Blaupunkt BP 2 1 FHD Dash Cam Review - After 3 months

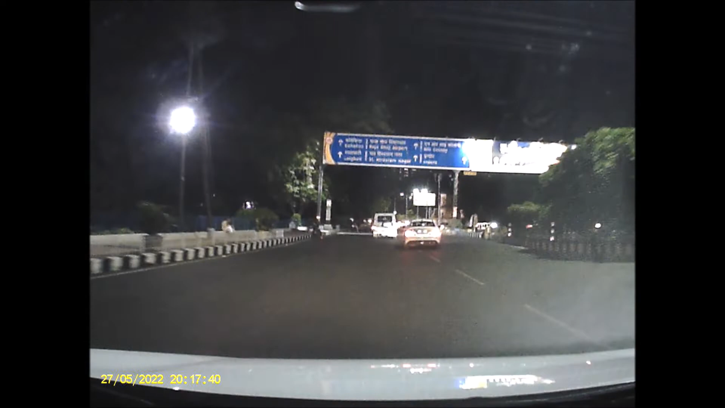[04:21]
However, the footage recorded at night time is not so good.